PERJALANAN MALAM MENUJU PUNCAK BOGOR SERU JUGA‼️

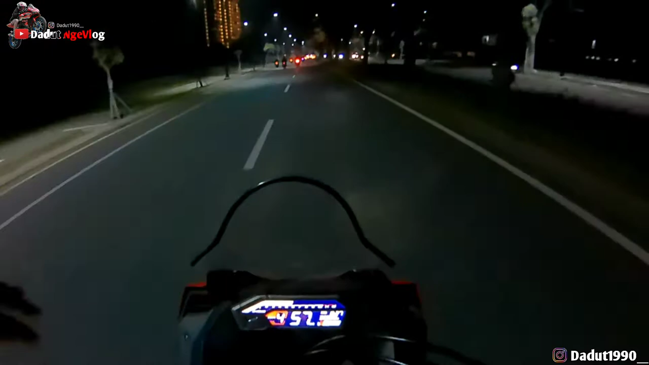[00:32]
Assalamualaikum warahmatullahi wabarakatuh. Bertemu lagi dengan gue Dadut Ngevlog Anjas Kelas. Kali ini gue lagi perjalanan guys. Perjalanan menuju puncak Bogor, mengejar tim kita ya guys. Tim Bacot official tentunya. Wow, ini tempat apaan guys, rame anjir.
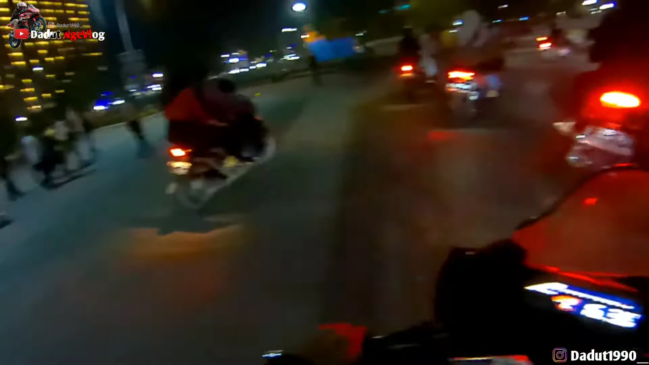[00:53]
Kayaknya gue baru pernah kesini deh. Gue berapa tahun di Cikarang baru kesini anjir. Asik juga nih tempat Anjas Kelas.
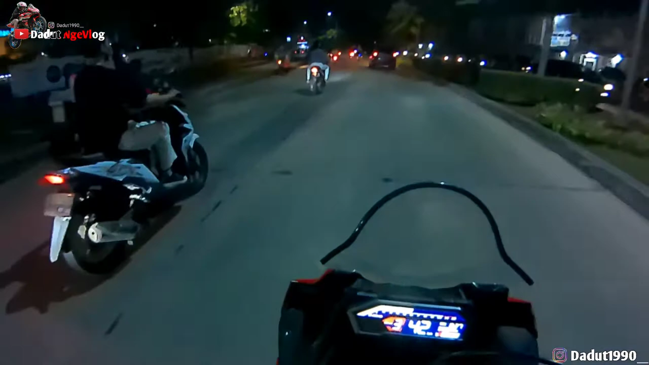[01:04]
Nah, kita ada Dede Gemoy guys. Halo Dede Gemoy. Dede Gemoynya gak mau dadah-dadah guys. Kita kejar lagi. Tapi asik anjir ini tempatnya. Mana teman kita ketinggalan nih gua. Ya kejar terus. Bar Anjas Kelas. Rame-rame tempatnya anjir, senang gua di sini.
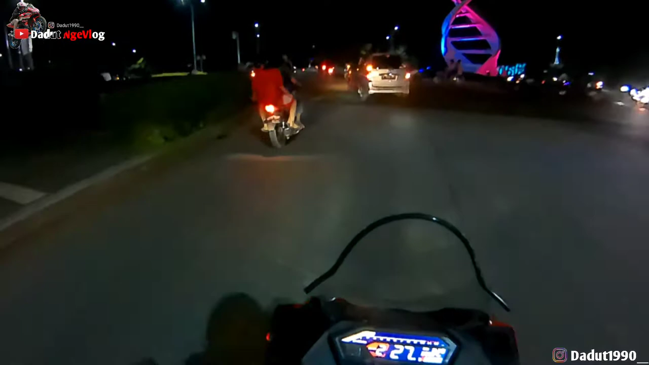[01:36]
Sesekali gua sengaja kali ya NR kesini gitu. Masalahnya tempatnya asik nih guys. Anjay. By the way, gua reading bareng temen gua itu si Alip ya, tapi dia bawa Maticnya karena dia sama Ayang. Terus ada juga si Agung. Waduh, protolan guys.
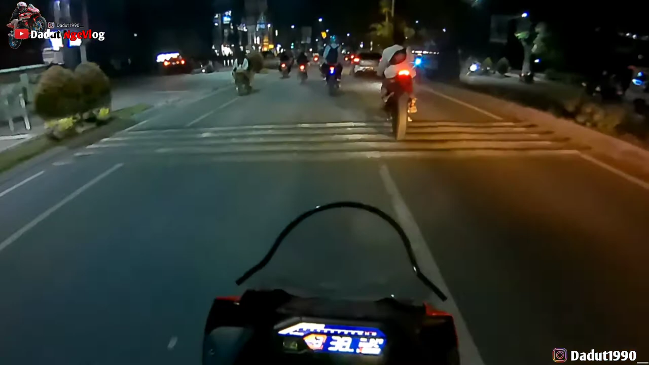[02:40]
Gila, gue diterobos guys. Ditusuk sama itu BBRR trondol. Anjay. Asik, selebew.
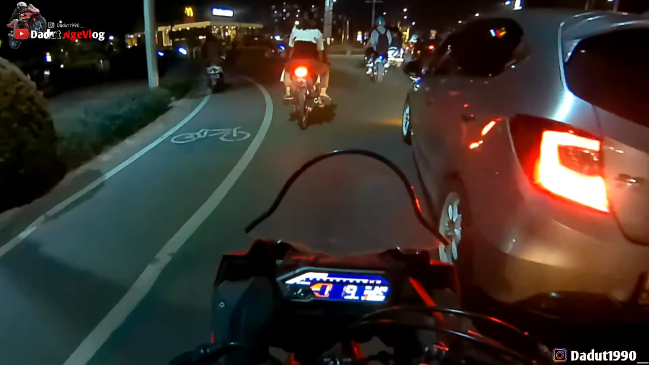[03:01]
Wow, enak banget. Asik, ada moge guys. Sedap kali guys. Kita tempel dulu teman kita guys. Takutnya gua kehilangan jejak. Enggak tahu tempat ini masalahnya. Setangnya gila guys. Tinggi banget. Wow, ini motor apaan? Bunyinya gila. Boom boom boom.
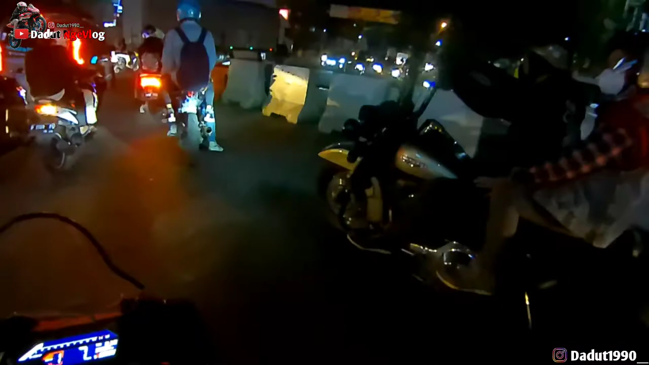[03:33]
Boom boom boom boom. Bunyinya anjas kali guys. Bunyinya udah kayak helikopter. Sumpah. Blok. Anjas Kelas. Malah jadi bebek.
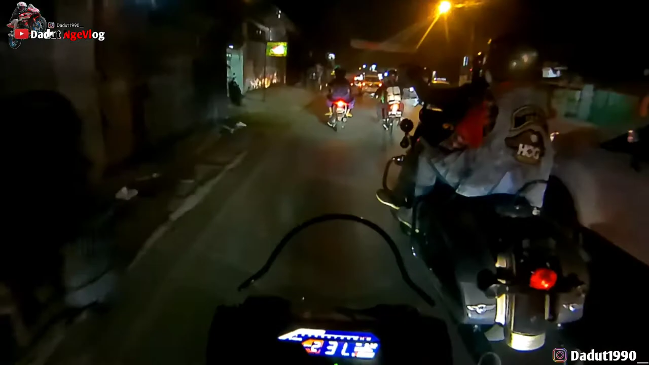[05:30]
Buset geberannya. Gua dapat geberan, guys. Blar lagi, Bang. Blar lagi, Bang. Blar lagi, Bang. Eh, Bang, blar lagi, Bang. Blar, blar lagi, Bang. Blar lagi, Bang.
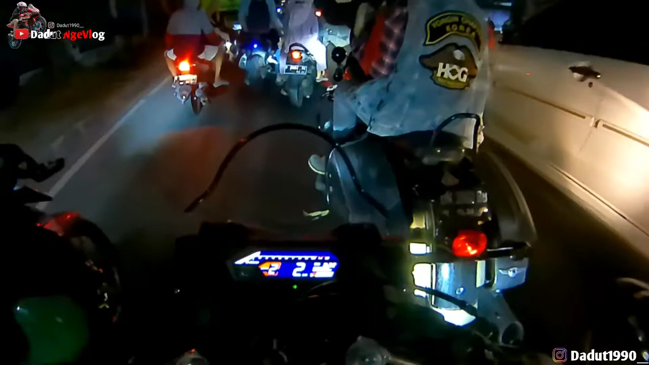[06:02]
Blar, blar, blar. Blar. Ah, kagak diblabar-blar. Oh, ada ukti Scoopy, guys. Ukti Scoopy-nya kayaknya cakep tuh, guys. Kejar. Kita kejar ukti Scoopy. Bam bam bam, back back back back back. Anjas kelas. Yeay.
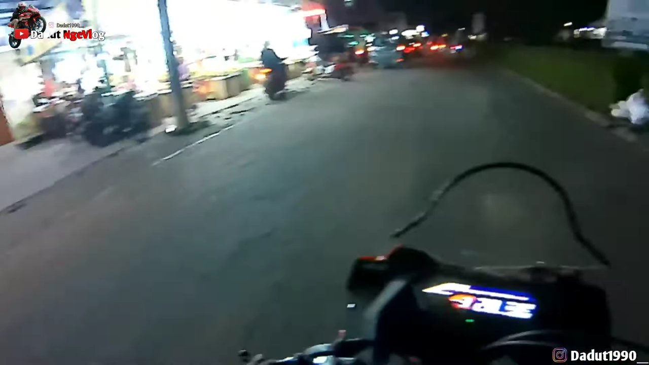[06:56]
Enggak mau nengok, guys. Kelas lebel. Ini pasar ini. Jalur puncak lewat pasar.
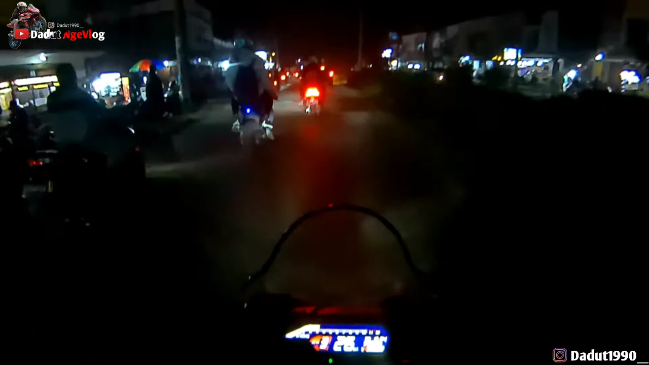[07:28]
Kayaknya ini temen gua nerobos sih biar enggak macet. Karena jalur utamanya macet. Buset, gua digeber-geber enggak tuh anjay.